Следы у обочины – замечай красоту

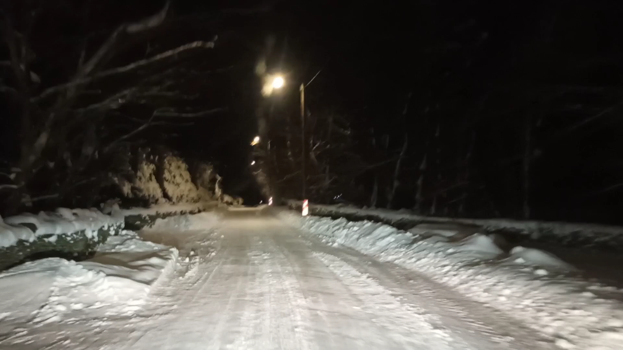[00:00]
Так выглядит поле в свете фар. Следы зверей петляли здесь, ходили.